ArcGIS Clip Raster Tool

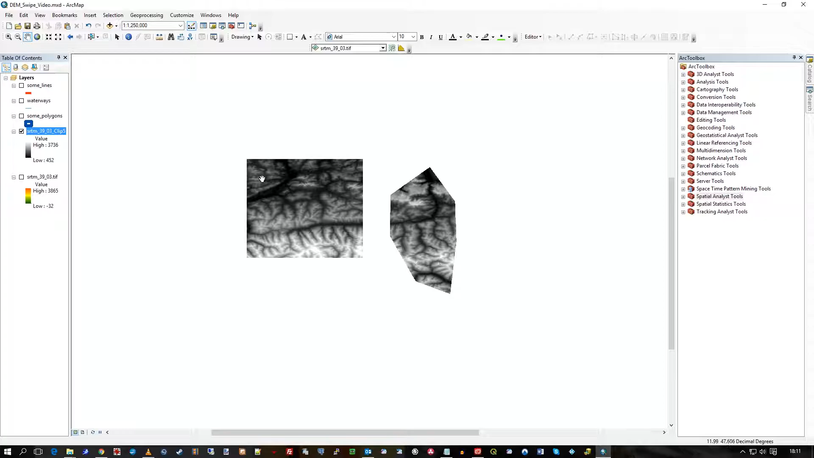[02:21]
black and white and you can see it's just comprises of all those cells within the polygons that's all so
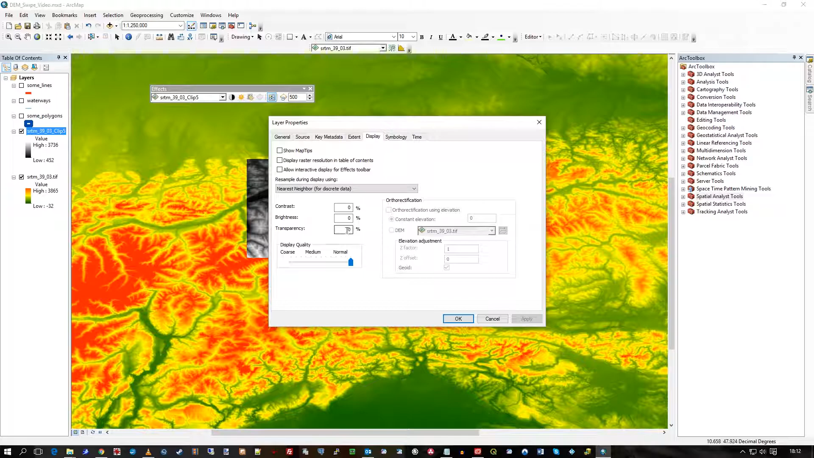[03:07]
about it let's make this half transparent I think so you can see through it a bit so anyway so there's my clipped